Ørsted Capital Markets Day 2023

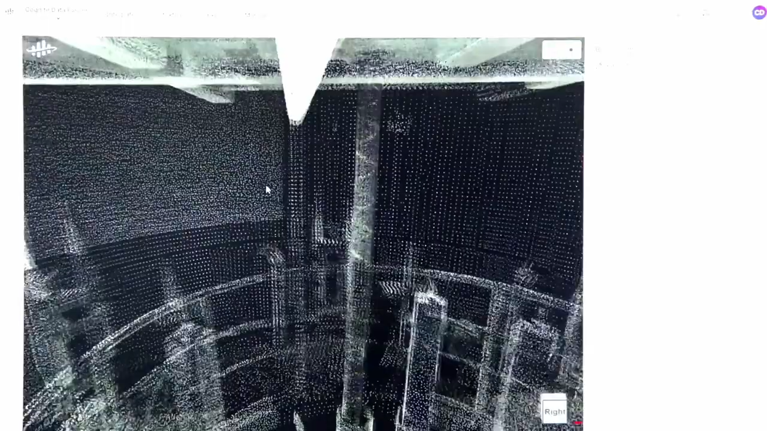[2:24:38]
Our drones take thousands of pictures, and our in-house AI models geolocate and stitch the images together
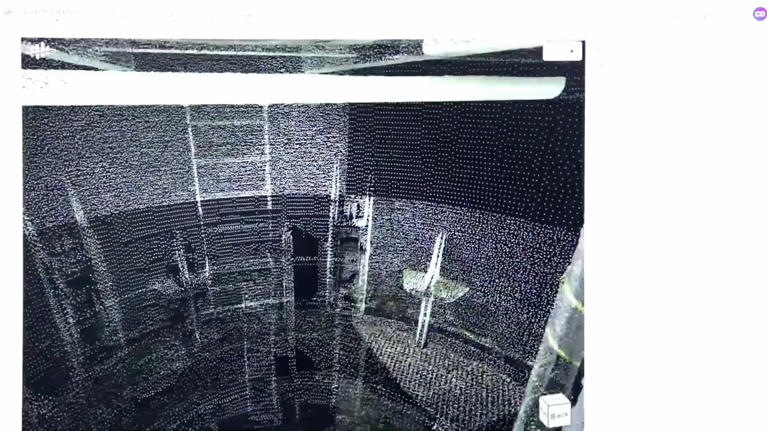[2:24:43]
to automatically detect corrosion using deep learning neural networks.